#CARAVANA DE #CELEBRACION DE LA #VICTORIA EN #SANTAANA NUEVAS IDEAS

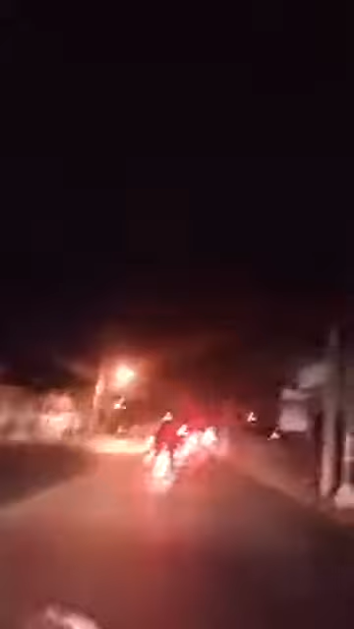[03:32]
Ya van a decidir los compañeros allá adelante. Pero vamos con todo. Si usted se quiere unir, búsquenos en Santa Ana. Vamos bajando por el estadio Oscar Quiteño, ¿ok? Sí, seguimos recto, seguimos recto. Vamos a salir allá por el semáforo del Mario Calvo, ¿ok? Allá van los compañeros adelante. Se van sumando los vehículos, señores.